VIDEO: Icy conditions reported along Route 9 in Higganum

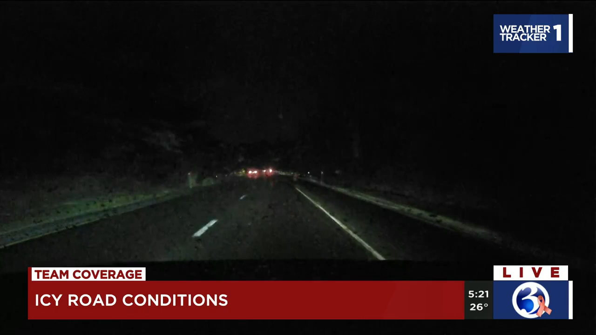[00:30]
It's definitely more icy here. Earlier in the morning, we were in the Meriden area, and that was more rain. But now, as soon as this rain is hitting the windshield, it's turning to ice. In fact, we actually had to pull over and scrape off our window. I'm not sure how much my mic is picking up, but you can definitely hear that scraping and dragging sound as our windshield wipers are moving across our windshield because it's crunching against that ice. If you look ahead of us, you can see cars are moving slowly.